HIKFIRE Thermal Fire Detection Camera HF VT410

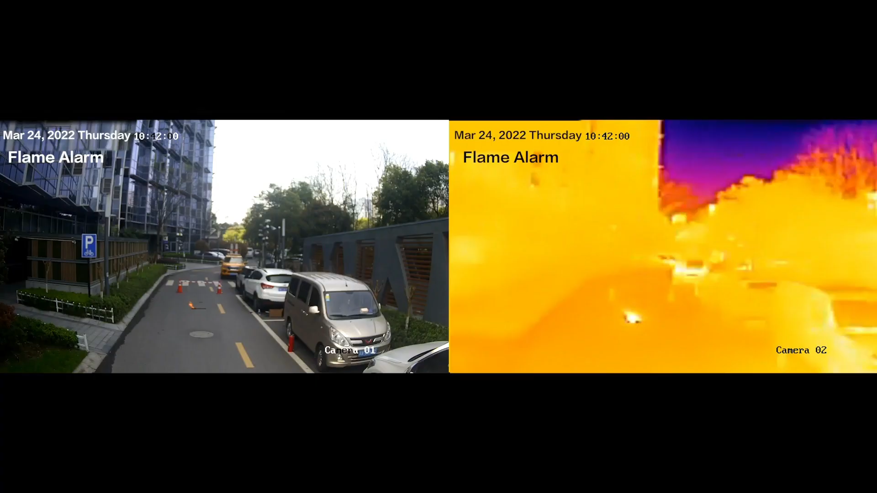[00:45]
The camera has the dual capability of smoke, flame detection and temperature sensing.
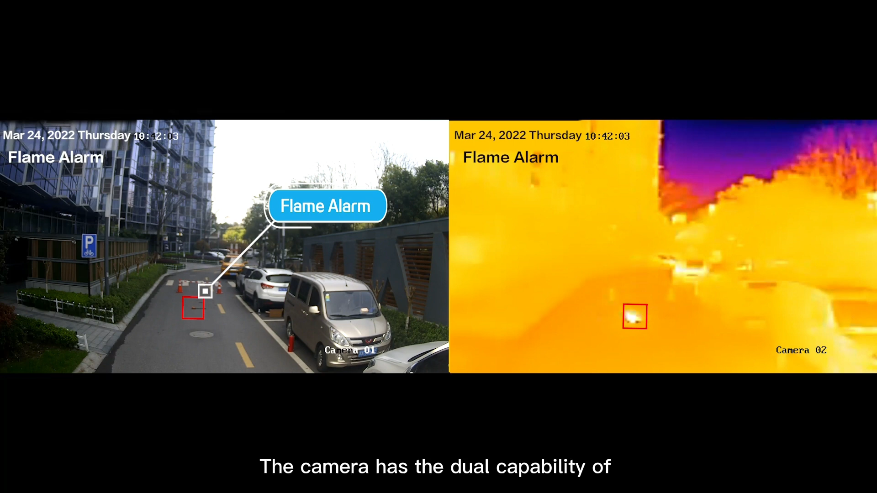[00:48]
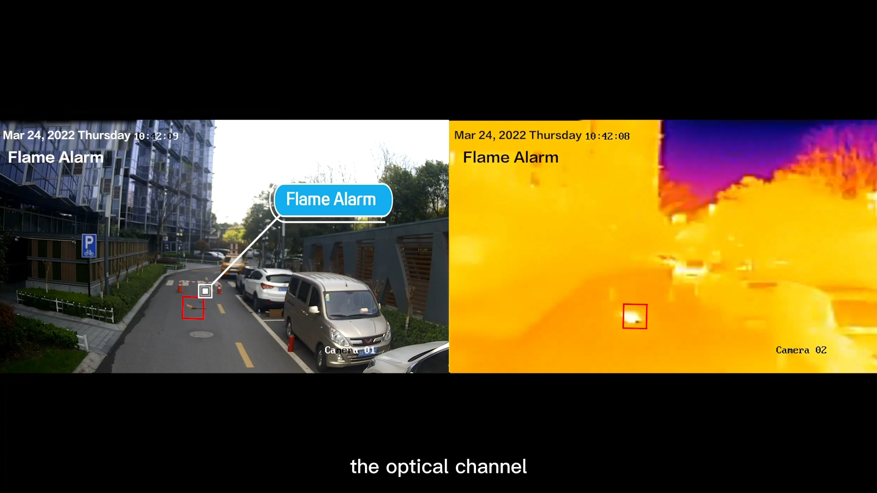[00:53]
When fire occurs, the optical channels start the flame my algorithm to analyze the flame characteristics. The thermal channel start the temperature recheck, optical and thermal dual lens,
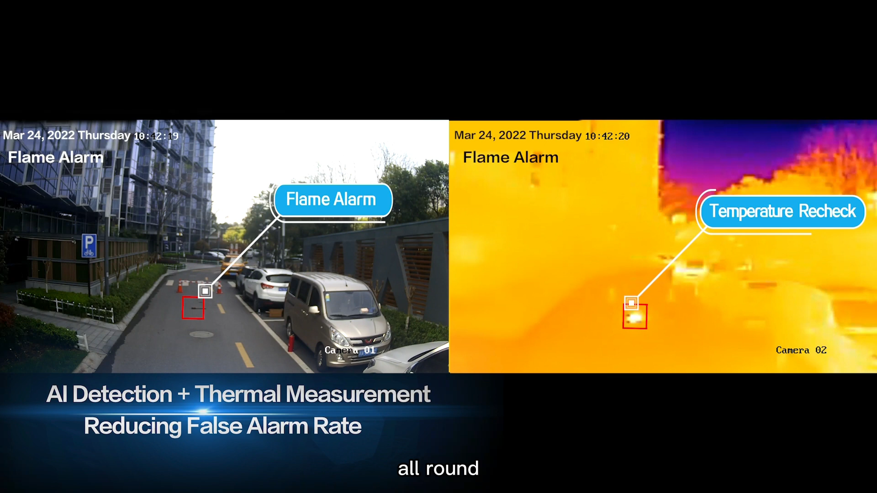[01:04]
all-round multi-angle to detect fire potential and hazard.